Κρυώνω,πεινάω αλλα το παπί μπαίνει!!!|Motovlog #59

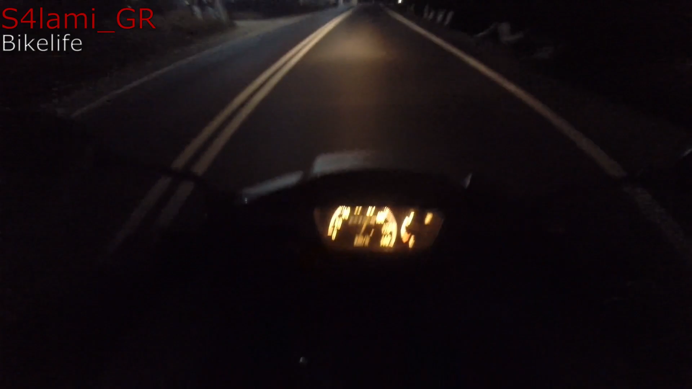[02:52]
Εδώ κάπου ξεκινάνε οι στροφές, για πάμε.
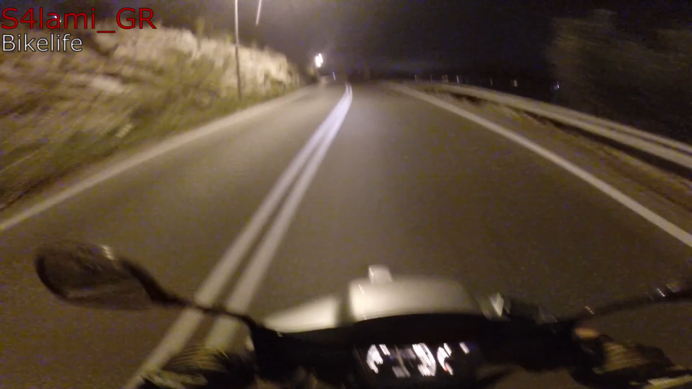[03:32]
Πήγε με 60, εδώ με τη Μοργκάνα παίρνω με 80.
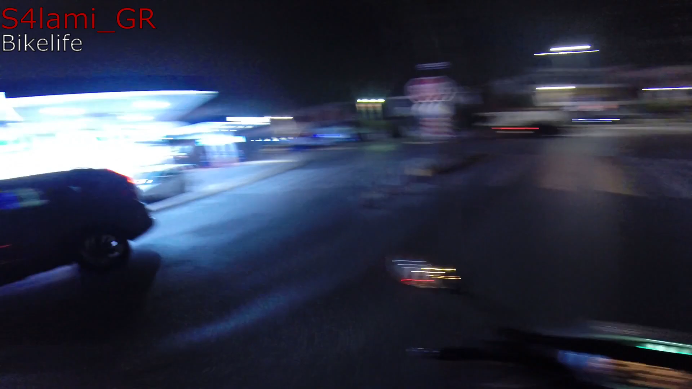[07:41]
Να, εδώ σε αυτό το βενζινάδικο στον κόμβο της Ελευσίνας, να ξέρετε, εδώ είχε έρθει ο Μπούσα της προάλλες και έδωσε τις τρεις καρτούλες, εδώ πίσω ήτανε. Φτάσαμε στην Ελευσίνα, στην κοσμοπολίτικη φανταστική Ελευσίνα που έχω περάσει τα καλύτερα μου χρόνια εδώ πέρα, να ξέρετε.
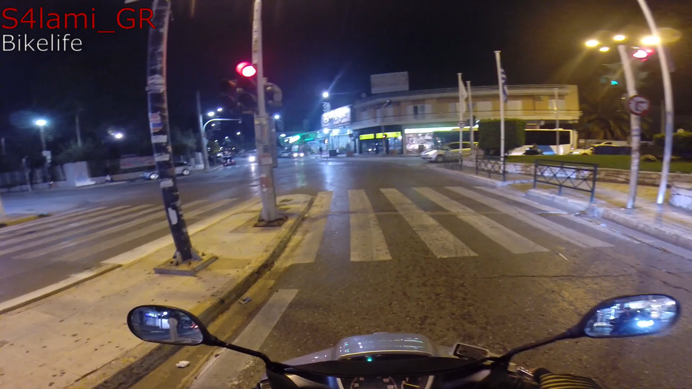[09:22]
Και καίγε λάδι, καίγε πολύ κολλάδι. Τώρα τον φλωμώσω τον πίσω, πίσω τον ίδιο. Ελπίζω να ανοίξει γρήγορα το φανάρι, να μην το πιούν πίσω, πίσω άσχημα.
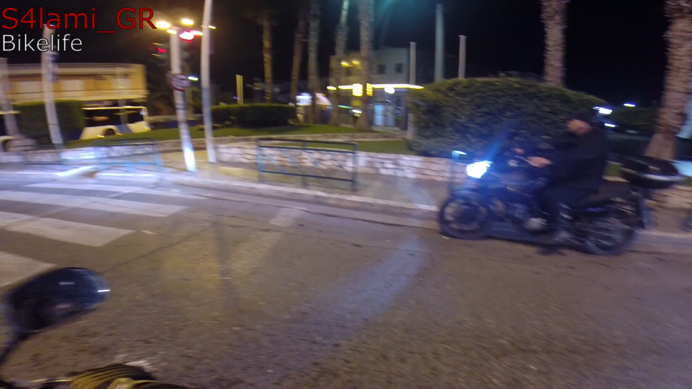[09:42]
Α, μιλάει στο Bluetooth. Δεν με νοιάζει καν.
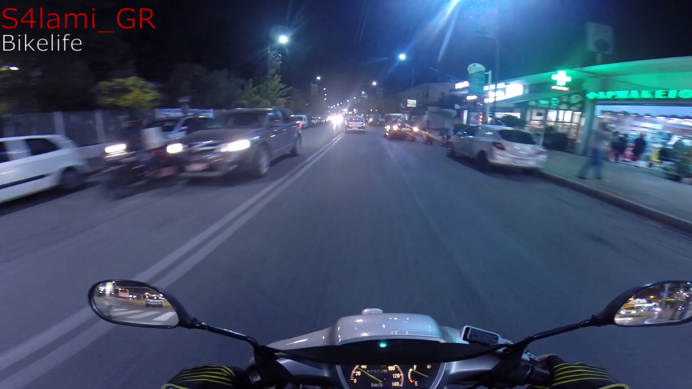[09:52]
Εμείς τρίβουμε από εδώ γιατί πάμε κάτω.